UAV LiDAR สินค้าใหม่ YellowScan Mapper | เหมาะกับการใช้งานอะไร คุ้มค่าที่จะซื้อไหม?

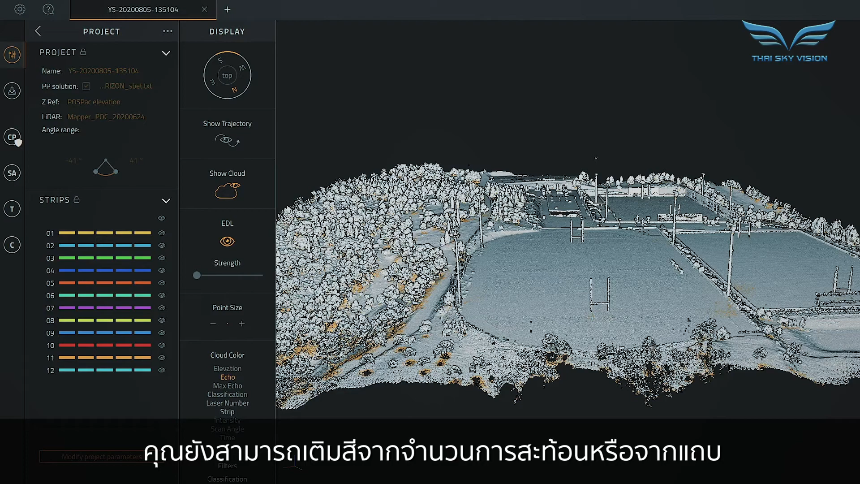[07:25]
different strips that have been used and
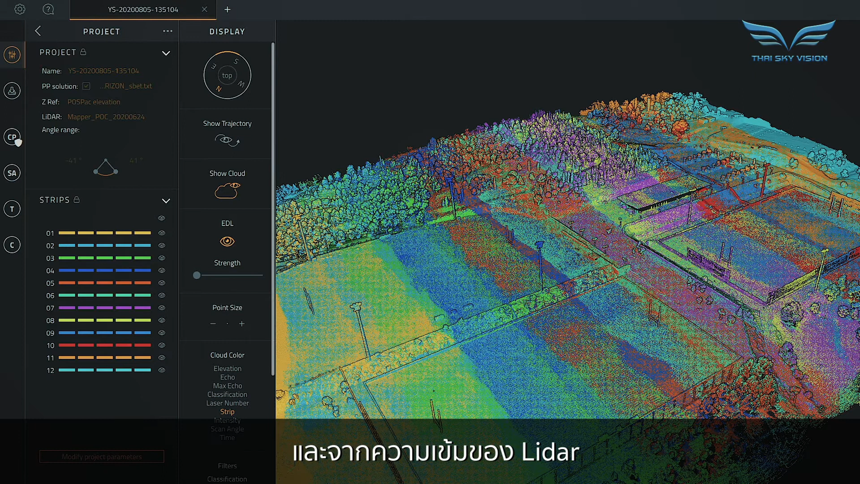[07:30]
also by intensity value of the LiDAR.
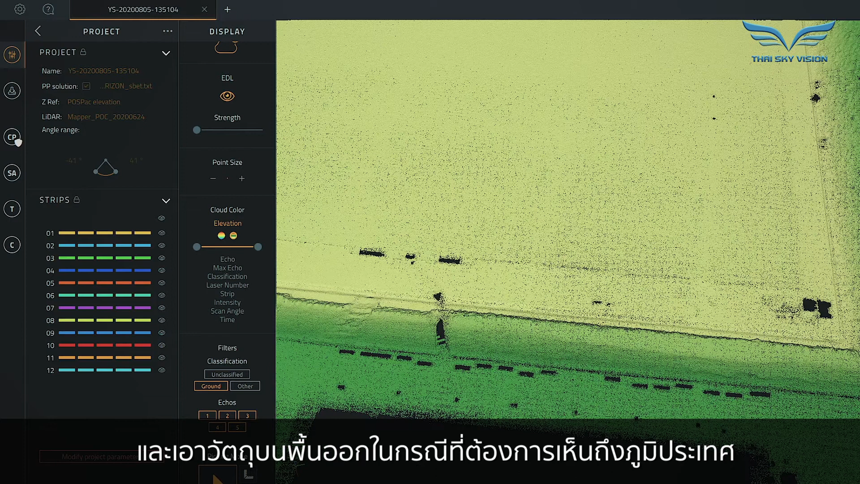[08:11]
This is useful for many different applications to see through vegetation.
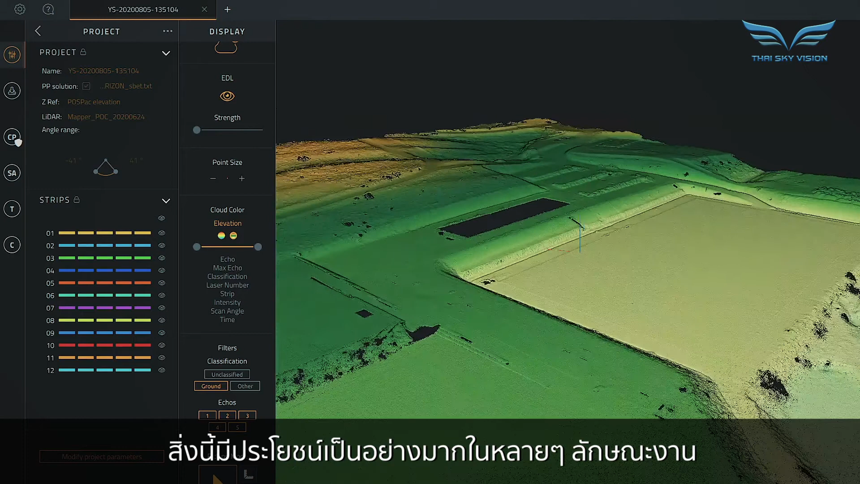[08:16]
We also propose a strip adjustment module to help you finely tune the matching between the different LiDAR strips because
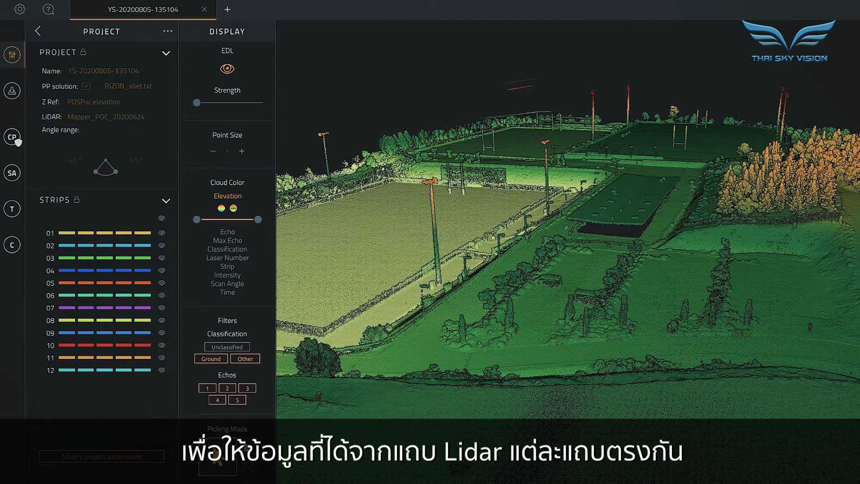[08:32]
sometimes they can remain a little mismatch due to GNSS issues. There's different options for that and you can also use or not GCP if you have some.
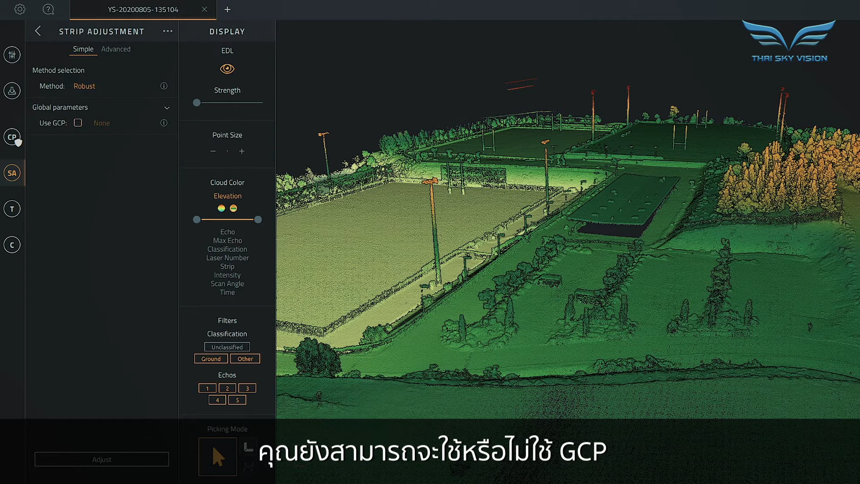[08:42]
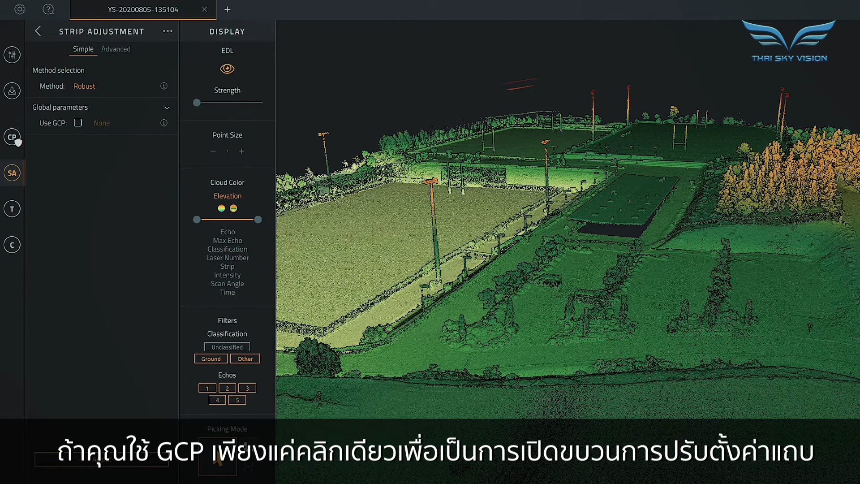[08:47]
And by a single click is launching your strip adjustment process